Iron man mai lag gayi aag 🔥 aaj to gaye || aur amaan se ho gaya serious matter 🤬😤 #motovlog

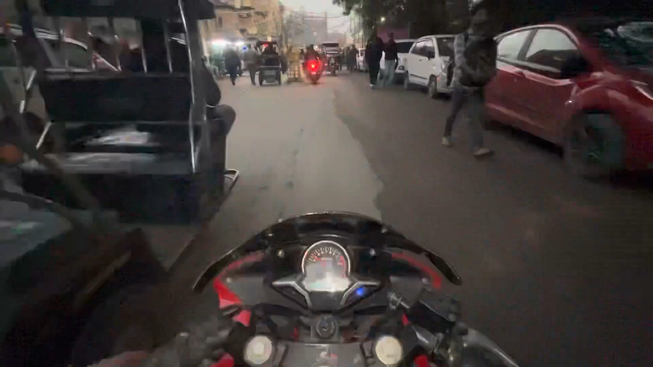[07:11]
भाई लोग अभी पहुंच चुके हैं फुल पावर भाई जामा मस्जिद और वो रहा सामने अपना जामा मस्जिद।
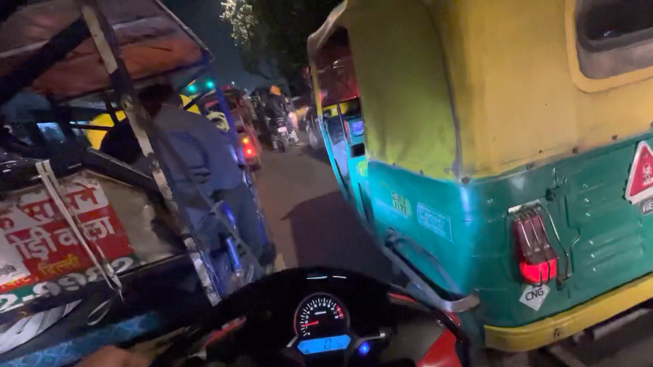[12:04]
और भाई चलो यार, ग्रीन लाइट हो गई अब तो,